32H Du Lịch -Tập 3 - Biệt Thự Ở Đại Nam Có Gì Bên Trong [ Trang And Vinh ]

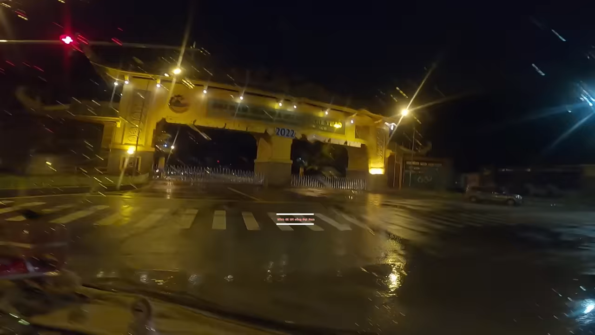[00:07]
rồi. Mình tới cổng Đại Nam rồi mấy ơi.
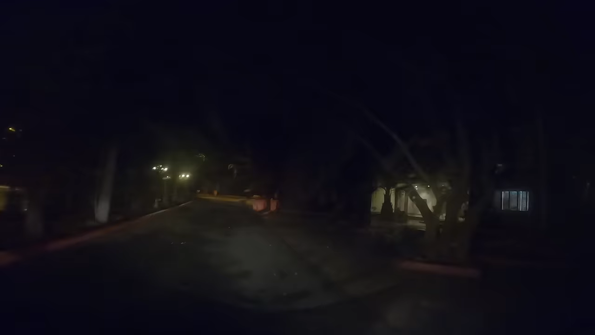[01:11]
Chạy nãy giờ mấy cái số luôn mới tới biệt thự, ý là đã vô cũng Đại Nam rồi đó.